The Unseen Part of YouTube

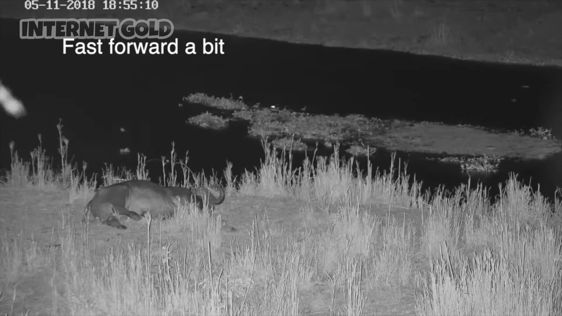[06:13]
When our night crawler arrives on the bottom left-hand side of the screen, right there he makes his first appearance. Sneaky, sneaky, sneaky. We'll zoom in a little bit. We can get a better view. There he comes. He's lying, taking his shirt off, put his shirt over his head. And remember, it's pitch dark here. It's a black and white image because of the infrared from the camera.
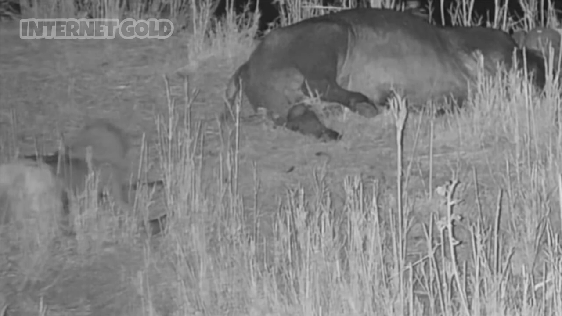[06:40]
He does not have an idea that he is on a camera. Buffalo's been dead for 2 days already.
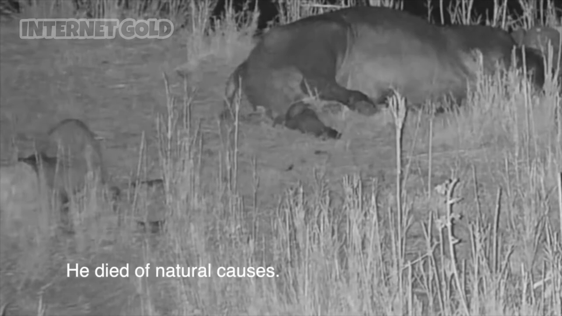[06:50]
Did die of natural causes, broken hind leg, and basically got ill and spent about 4 weeks in front of the house, back up and down, and actually died right there. Off our night crawler goes onto the left. Here he comes, sneaking up to the buffalo, lies down, gives the hoof a quick pull.
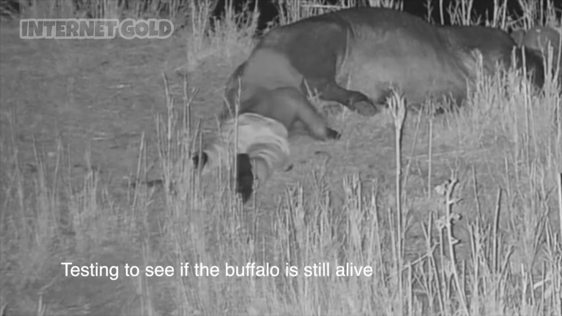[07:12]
And we assume that this individual was there to cut some meat out and to go and eat. At this stage, he's lying, and our neighbor, Ed, actually saw him, shouted. Now he realizes he is being watched.
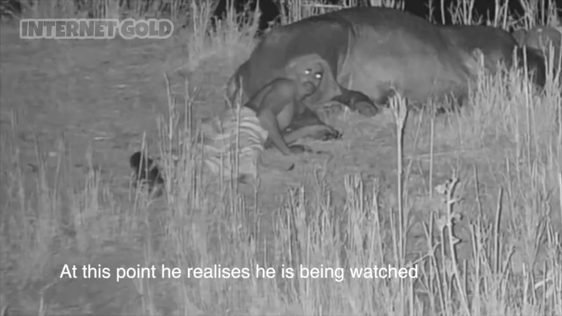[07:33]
And there the night crawler decides that it's time to leave, and off he goes.